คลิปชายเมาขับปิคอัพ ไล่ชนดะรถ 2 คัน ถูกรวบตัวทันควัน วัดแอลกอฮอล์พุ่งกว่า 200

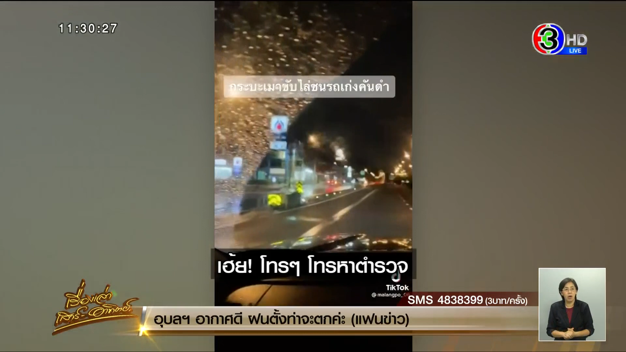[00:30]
แล้วประพลนไป มาชนอีกคันหนึ่งไง เดี๋ยวดูเธอเฮ้ย ทำไมชนแหล่น่ะ เฮ้ย ชนลากไปไว้นะ